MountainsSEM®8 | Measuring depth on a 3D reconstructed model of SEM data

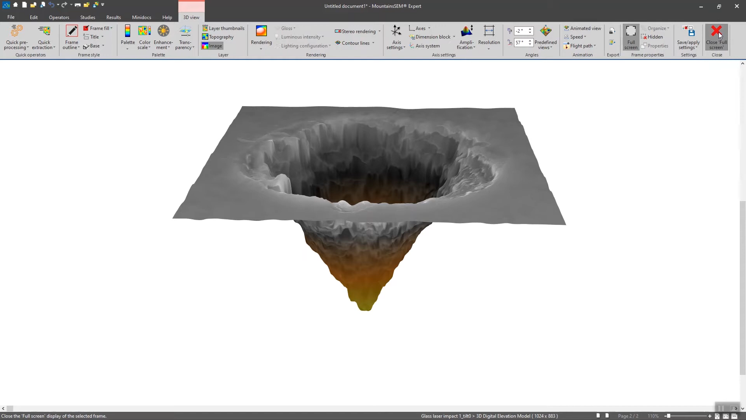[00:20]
The first thing that I'm thinking of is to check out the depth of this hole and I'm thinking of one solution to do so is to extract a profile in the middle of this hole to analyze its depth.